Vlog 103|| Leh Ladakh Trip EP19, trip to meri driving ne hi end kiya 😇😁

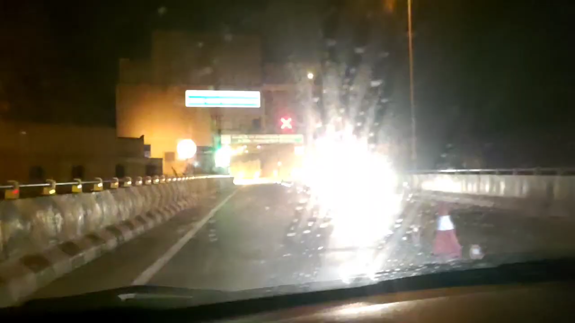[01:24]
और अभी हो गया है रात का टाइम और हम अभी रास्ते में है जम्मू के, और अभी काफ़ी टाइम लगने वाला है।